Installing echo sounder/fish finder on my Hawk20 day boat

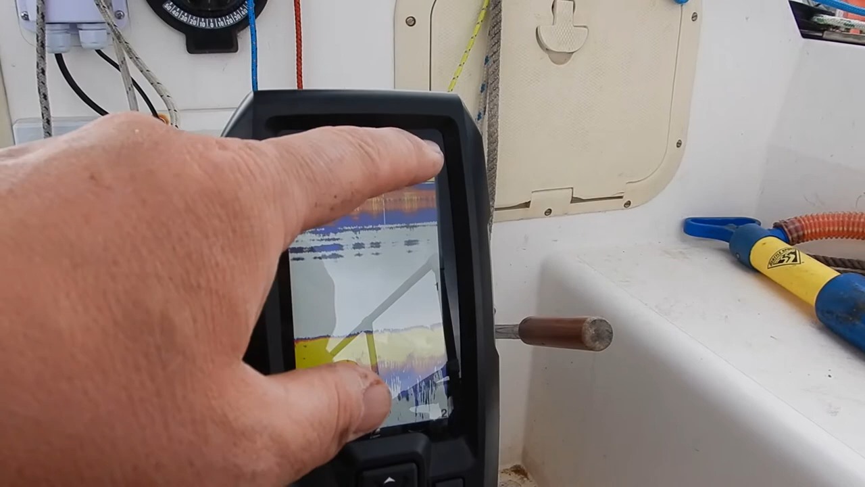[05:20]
The scale I've got is auto set so it's got zero at the top, one in the middle and then two there. So you can see the depth is roughly a meter because we're at low tide.
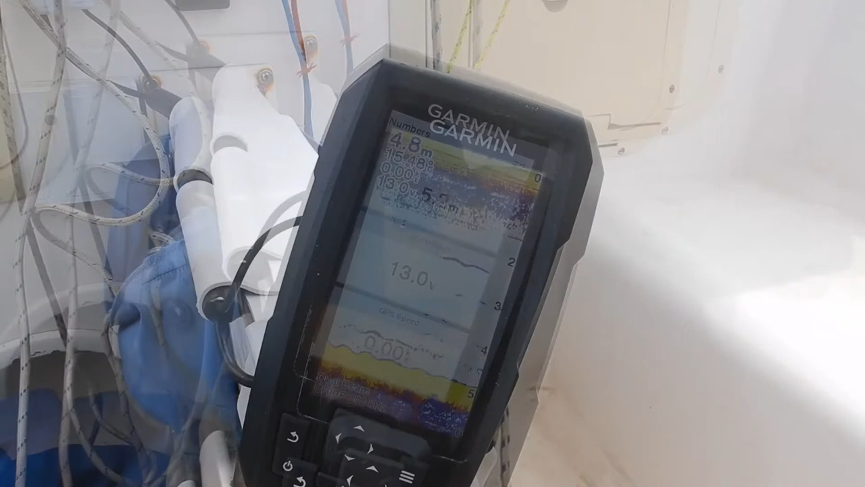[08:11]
So what we can see on this traditional display is as I rock from side to side the depth goes up and down by about 0.2 of a meter.
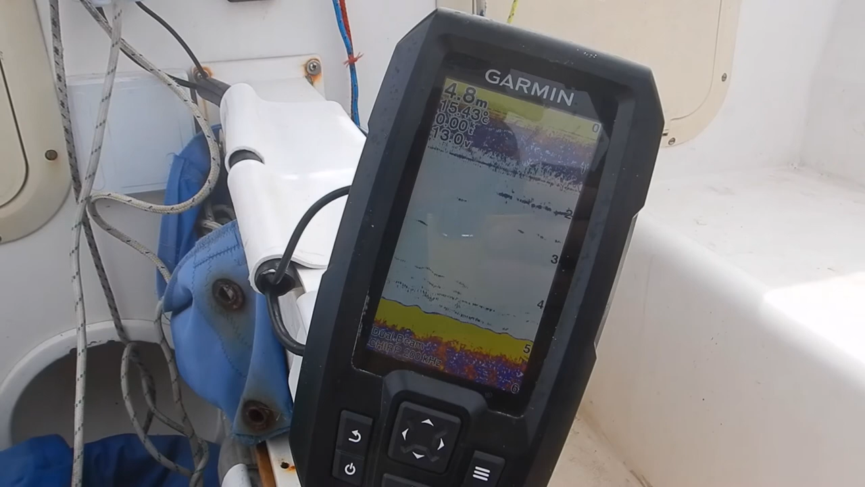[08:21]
On screen: depth 4.8 m
So there's an arrow right there. Okay rocking away. See the depth going up and down.